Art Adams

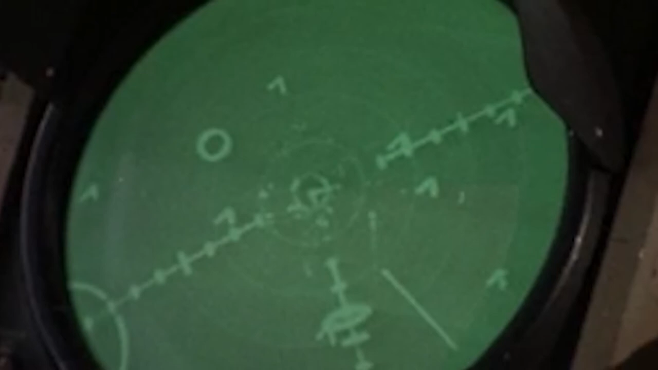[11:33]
So, well, the nav aids, yeah, navigational aids. Instrument landing system, TACAN, VOR, altimeters, instrumentation, that sort of stuff.
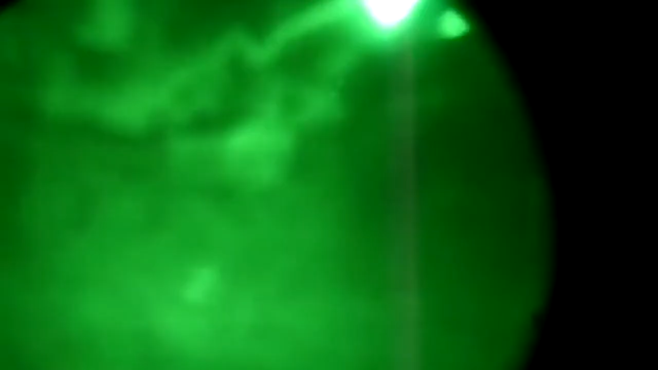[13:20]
You know the night vision goggles?
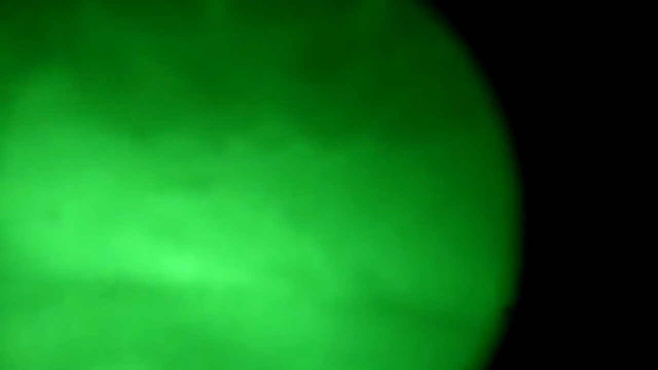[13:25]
Well, in 1970 that was just a scope, and it was brand new technology, and we were, we did the fixing of them.